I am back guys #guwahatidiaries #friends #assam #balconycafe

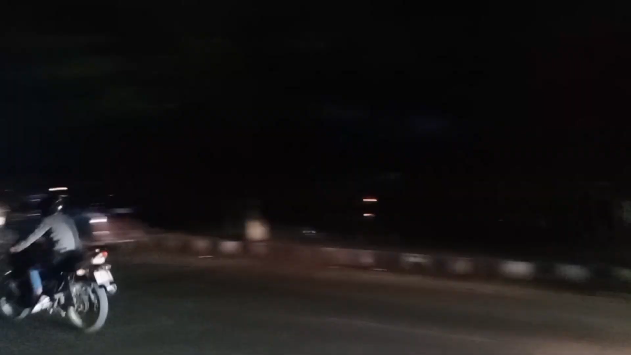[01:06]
और ये है दिघोली पुखुरी, इसको दिघोली पुखुरी बोलते हैं, जो कि अंधेरे के वजह से दिख ही नहीं रहे.